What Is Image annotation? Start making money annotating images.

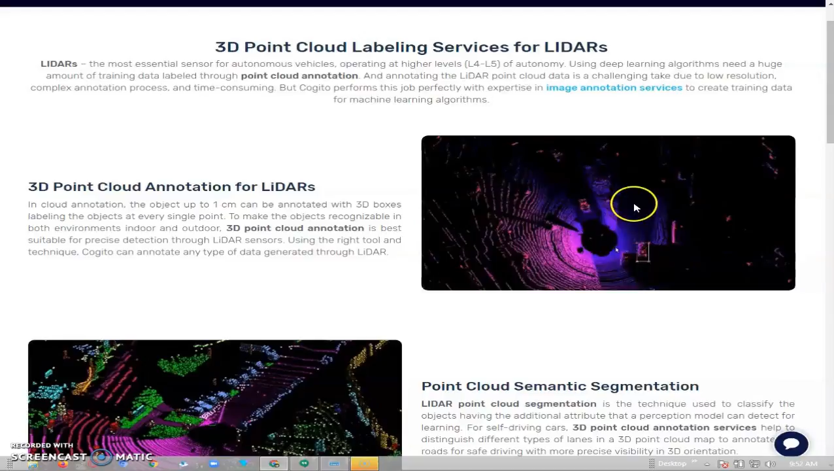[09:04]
it is the picture is taken by a camera called the leader the leader cameras in which
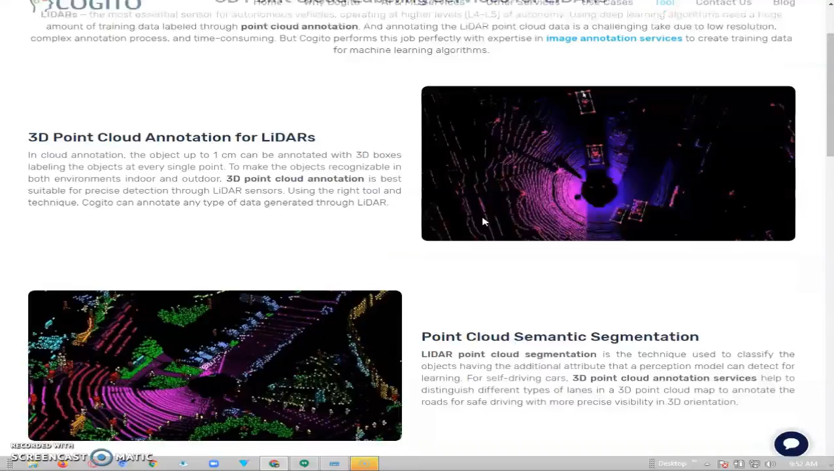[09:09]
the visual on it is somehow different from the other images it's not very clear but with the help of the images
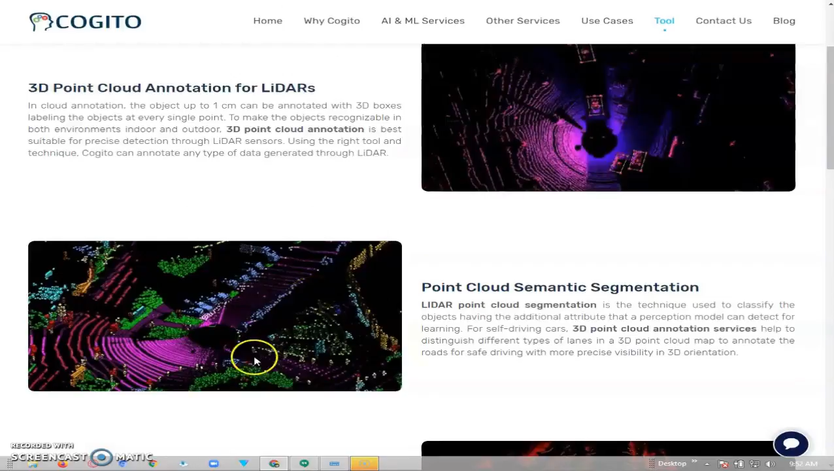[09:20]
you can identify objects that are inside here like for example you can see they are combining video and cuboid annotation with this type of image that's why we have leader
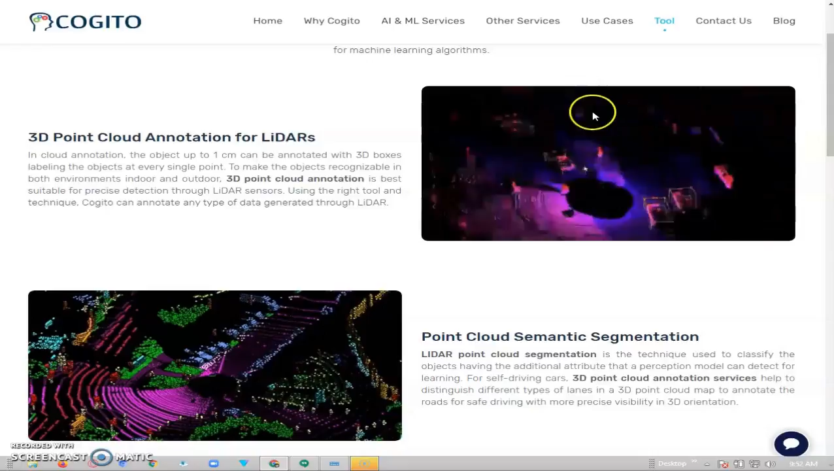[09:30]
so you see how it is you can easily identify that these are vehicles being packed here and this vehicle moving in this one
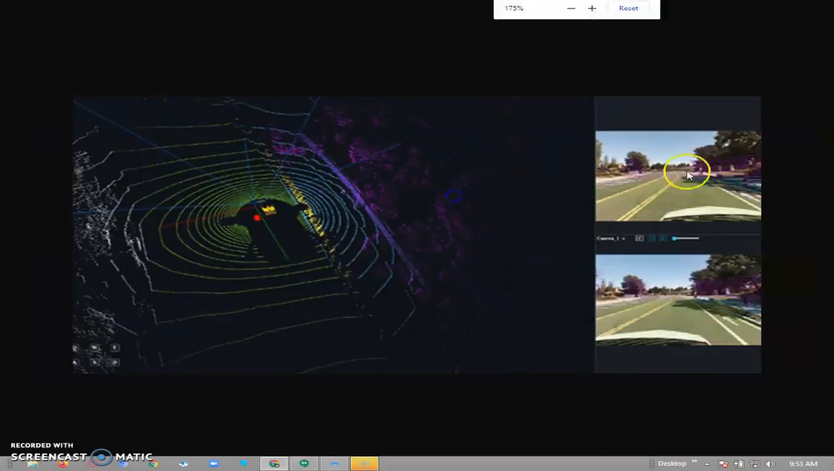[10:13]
some tools will provide you with both the clear image and the leader form of image